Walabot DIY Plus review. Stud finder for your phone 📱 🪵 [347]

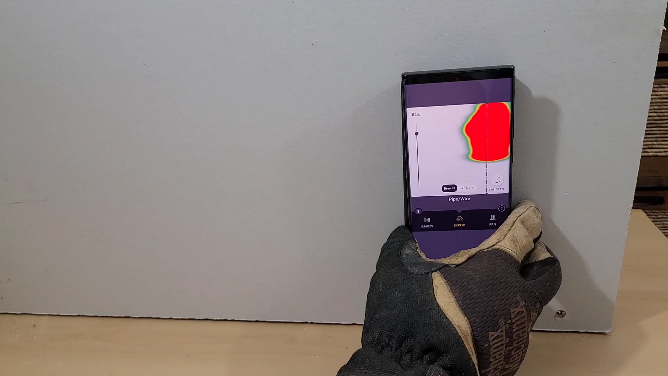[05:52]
we see just that red, green, yellow stuff. And that's just a radio frequency detecting something behind the wall. And then the Wallabot is converting that into what it thinks the item is.